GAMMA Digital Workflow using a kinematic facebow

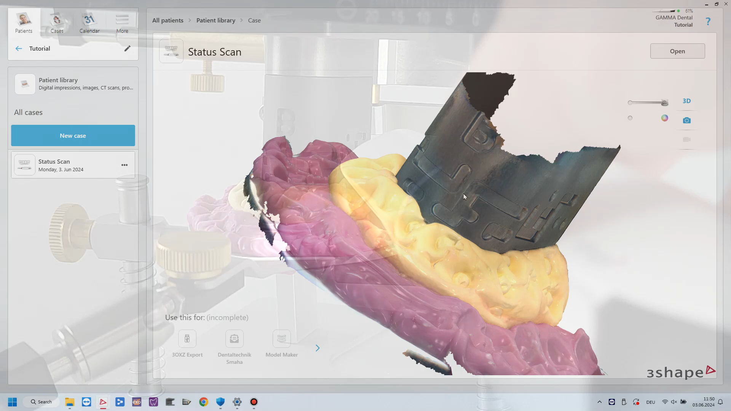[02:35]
Proceed with exporting the scan data from your scan software in an open file format such as PLY, OBJ, or SCL.